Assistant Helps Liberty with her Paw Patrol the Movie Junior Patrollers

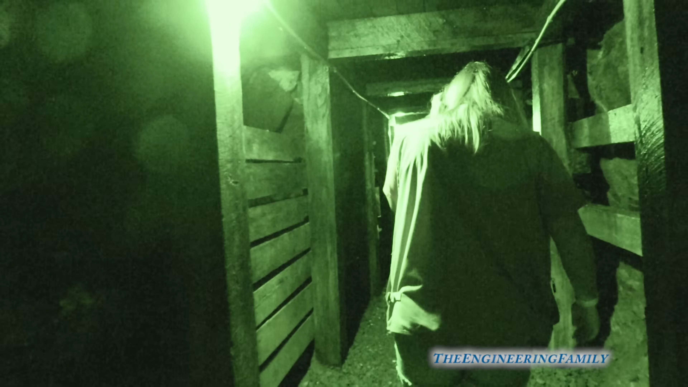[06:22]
All right. I'm going to put our special infrared vision on. Okay. Maybe it'll help us find something. Did you see anything up there? No.
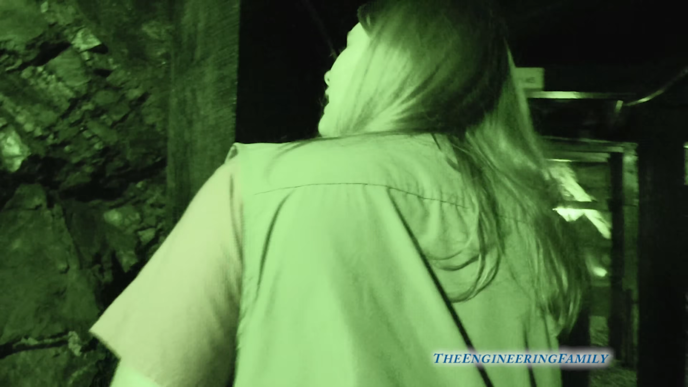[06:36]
Well, that's sorry. Oh, look. More veins on copper. Or more veins of quartz. See right here? Like that.